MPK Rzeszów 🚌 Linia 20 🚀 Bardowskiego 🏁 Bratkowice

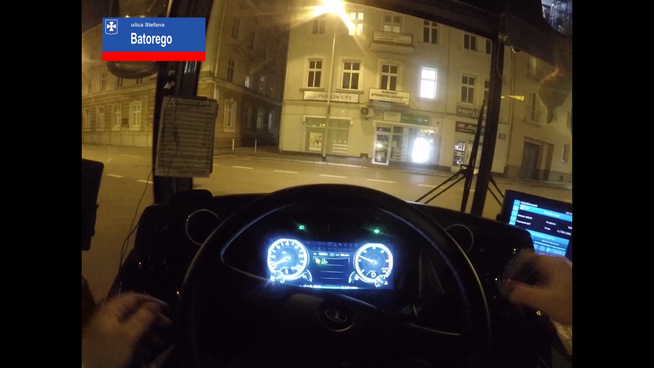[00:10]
Wieczorkiem tym razem. Dzisiaj nagrywaliśmy, co my to dzisiaj nagrywaliśmy?
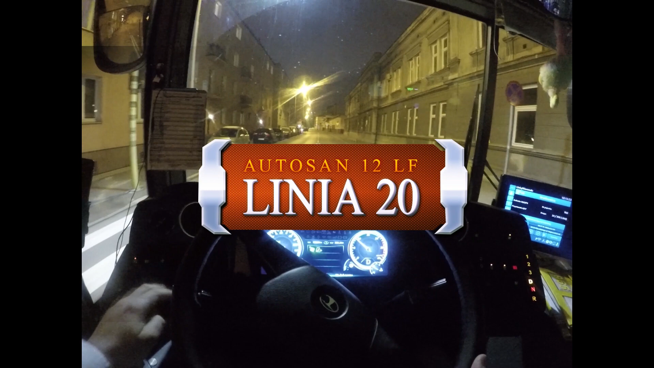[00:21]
58. Tak jak zapowiedziałem, będziemy nagrywać 20 też. Więc idziemy 20.
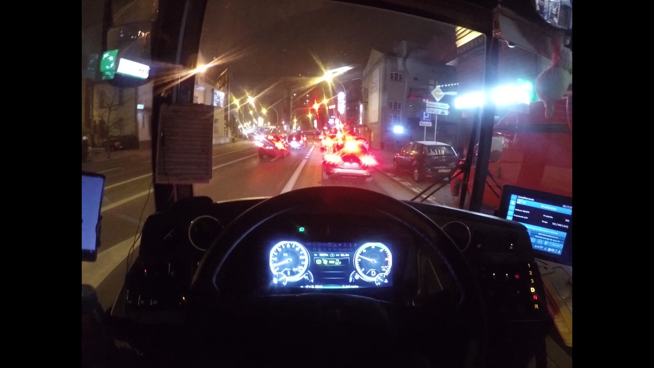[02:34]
Są zmarznięci. No ciężko się im dziwić. Jest minus 2 stopnie. Pierwszy taki mrozik chyba w tym roku w Rzeszowie. Tak, na powrocie naładujemy baterię GoPro. I co? Zrobimy filmik o tych nowych światłach. Które pewnie ten filmik wyląduje najszybciej z tego wszystkiego.
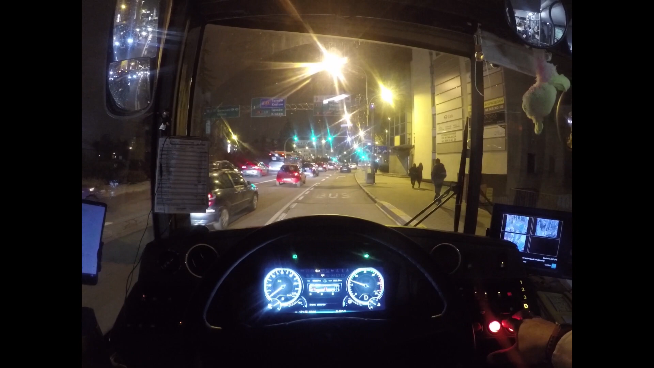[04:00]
I już minutka w plecy. Trzy przystanki, już minutka w plecy. Oj, tak czasem bywa. Patrzcie, ile ludzi. Co tutaj się dzieje?
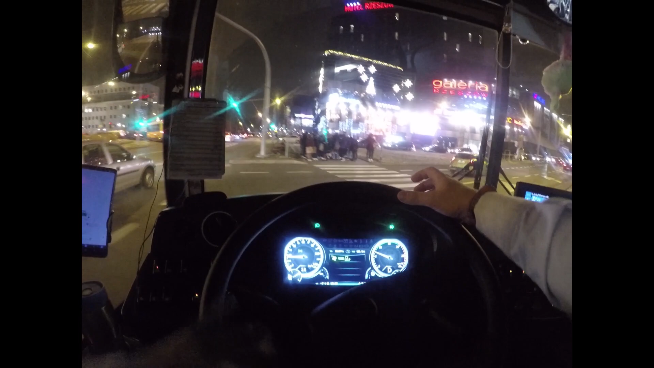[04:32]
Co młodzież. Lekcje jakie się skończyły? 18:20. Lekcje się jakieś skończyły? Dekoracje świąteczne już wiszą, mało tego, już świecą nawet.
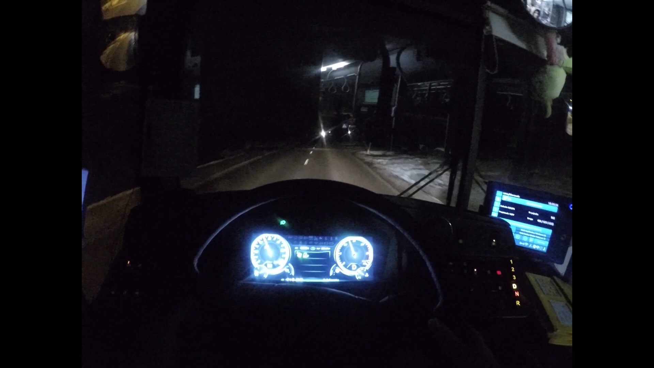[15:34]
Jeździ się prosto tędy. No i znowu, gdzieś tu jest przystanek. Jest, dobra, dać go. Ten widać dobrze. Jest wiata. Jest dobry znak. Odbijający. Światło.
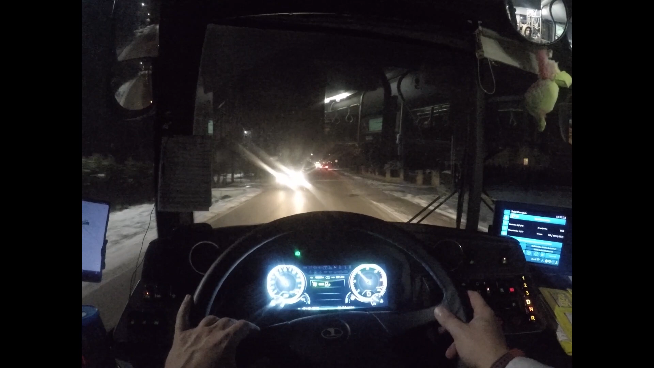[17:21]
Tutaj wyjeżdżamy ósemką. Gdzie ten przystanek znowu? O, jest, dobra. No widzicie, tak to jest, że...
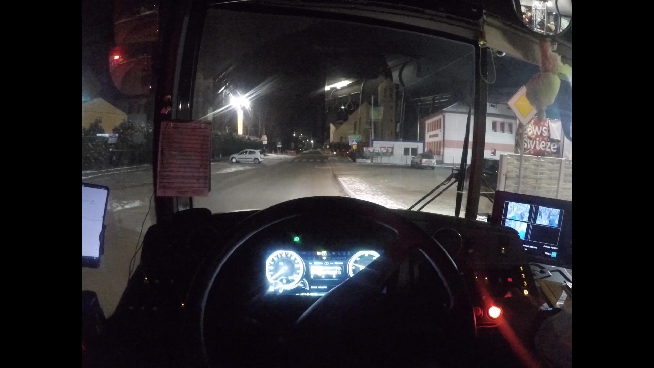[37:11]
Tyle, nikt więcej. To jedziemy dalej. Z pierwszeństwem jesteśmy. I oczywiście prosto pomykamy. Cześć, tu koleżanka moja mieszka.